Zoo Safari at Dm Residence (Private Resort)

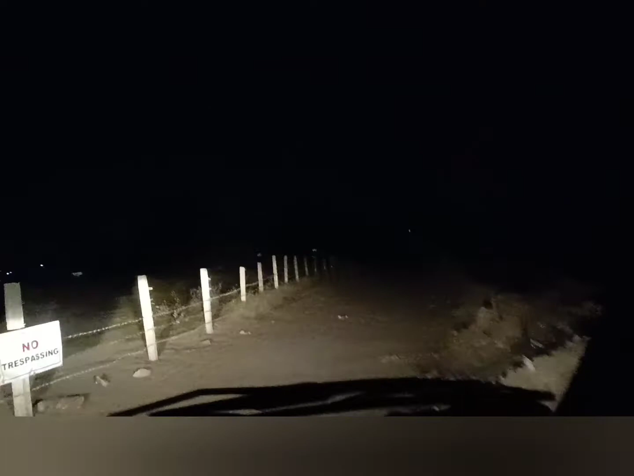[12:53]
So ito lang ang hindi masyado maganda sa venue, yung road. Hindi pa siya maayos, di ba nakasemento. So rough road siya. Likely lang naman to guys. So guys, mga one oras ng ganito. Yan guys. Hindi pa developed itong road. So, major dulo ang location ng DM residence.